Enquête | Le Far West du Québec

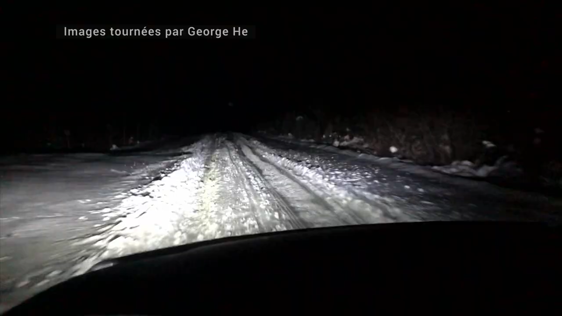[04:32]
On voit qu'il n'était pas seul à être passé par là. Il y avait des traces dans la neige, comme le montre cette vidéo découverte plus tard dans son cellulaire.